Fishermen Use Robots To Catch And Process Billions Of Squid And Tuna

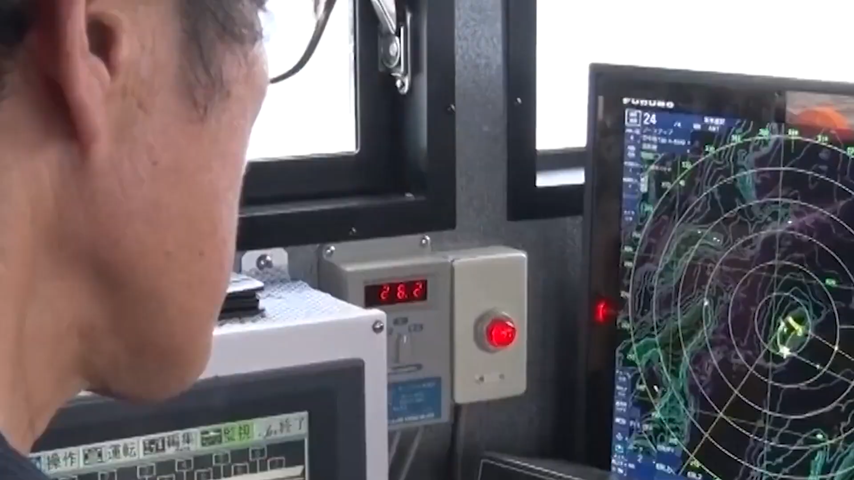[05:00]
Advanced technologies such as sonar and GPS
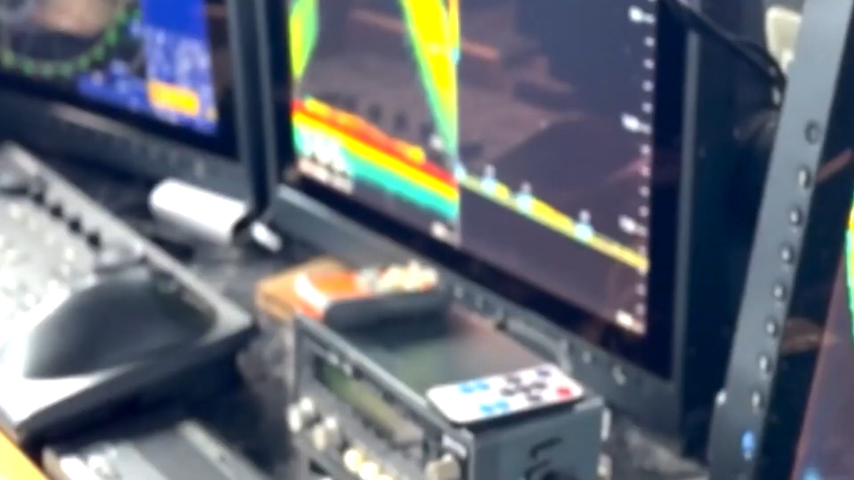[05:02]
enhance the efficiency and effectiveness of shrimp fishing by accurately locating shrimp populations.